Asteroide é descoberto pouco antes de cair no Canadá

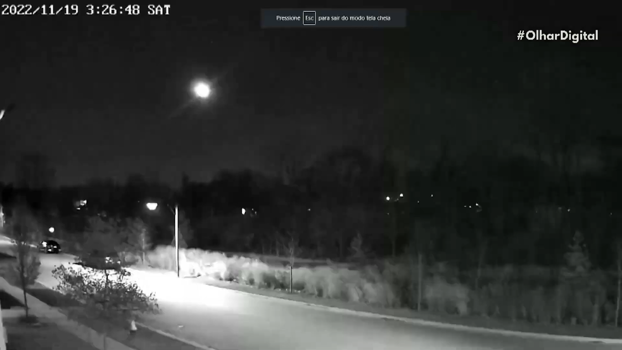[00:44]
que fica em Ontário, uma das dez províncias canadenses. Muitos moradores locais conseguiram ver a rocha brilhante no céu.